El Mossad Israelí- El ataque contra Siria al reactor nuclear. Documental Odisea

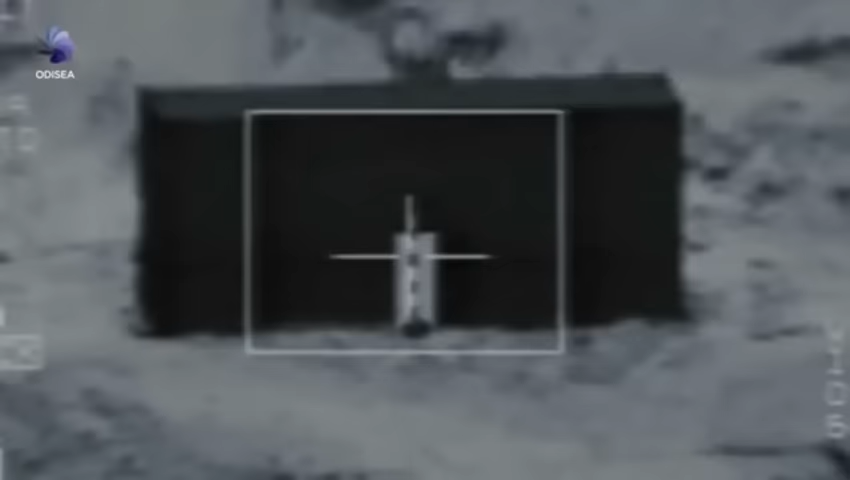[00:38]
Una unidad aérea especializada para acabar con ella. Destruyeron el objetivo, salieron de allí y no hubo pérdidas.
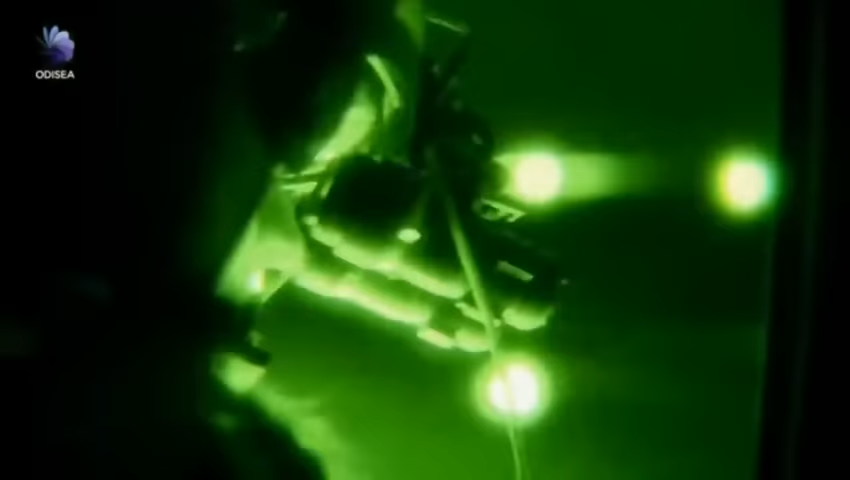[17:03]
En este tipo de misiones, los pilotos deben enfrentarse al terreno con gafas de visión nocturna.